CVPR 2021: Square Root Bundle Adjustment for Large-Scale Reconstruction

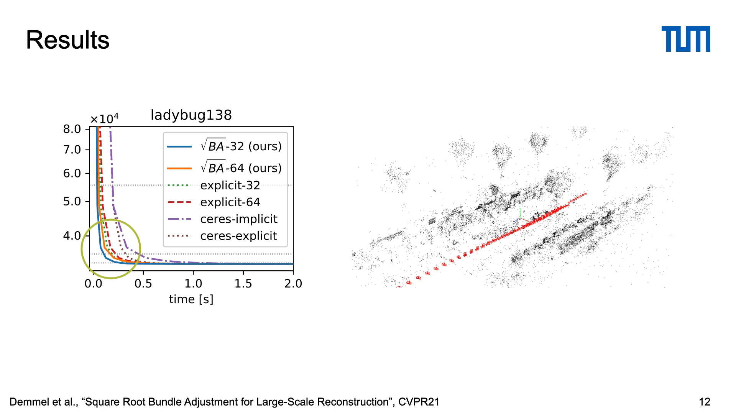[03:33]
If we look at the cost evolution of an example problem, we can see that while all methods reach a similar final cost, the proposed solver in blue is the fastest. It is, however, not always a superior choice, as the improved runtime comes with an increase in used memory. For very large and dense problems, this can become prohibitively high.